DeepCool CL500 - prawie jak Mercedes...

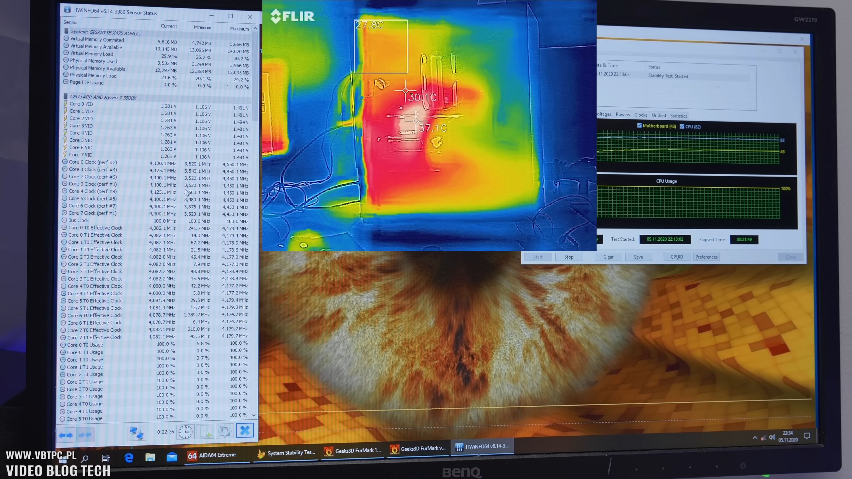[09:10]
bardzo przewiewnego i dużo jest tu też miejsca nad Fortisem. Przez to, to powietrze sobie z radiatora, oprócz tego, że jest przepychany przez wentylator i ucieka do tyłu, to też unosi się, jak to z fizyki zapewne uczyliście, sieci powietrza idzie do góry, unosi się i ucieka przez górny otwór wentylacyjny. Także wbrew pozorom bardzo pozytywnie miłe zaskoczenie, że te temperatury są naprawdę sensowne.